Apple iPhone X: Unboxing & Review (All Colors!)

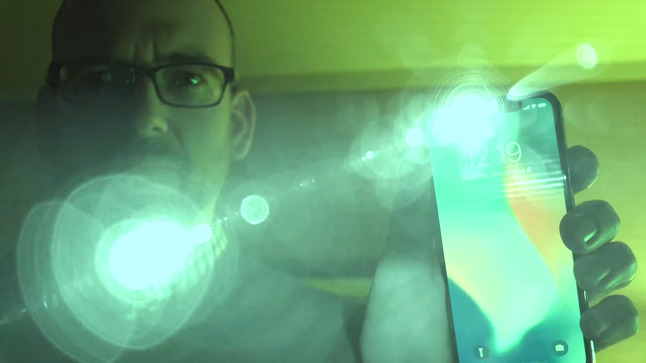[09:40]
Now you won't see this in normal use.
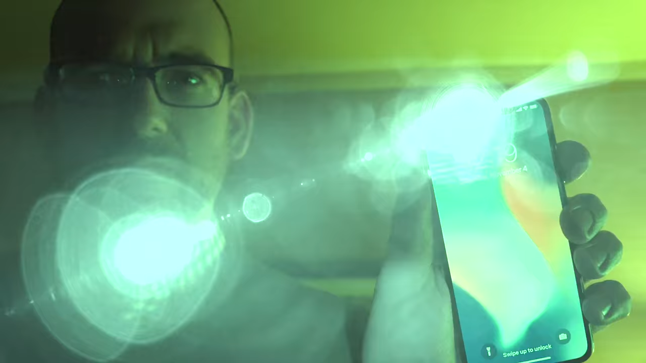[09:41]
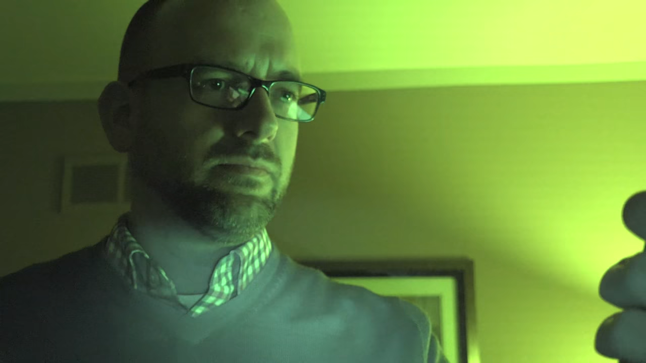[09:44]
This is only visible because my camera is picking up the infrared light. But this means Face ID can work in any lighting conditions, pitch black or bright daylight. Now with my infrared camera, I can actually see how this works.